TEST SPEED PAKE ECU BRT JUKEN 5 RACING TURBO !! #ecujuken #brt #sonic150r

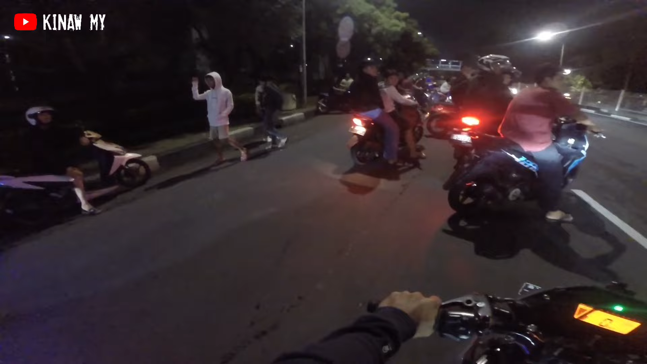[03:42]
Gas berdua ini kagak anjing berat. Anjay udah langsung rame ya cuy, anjir.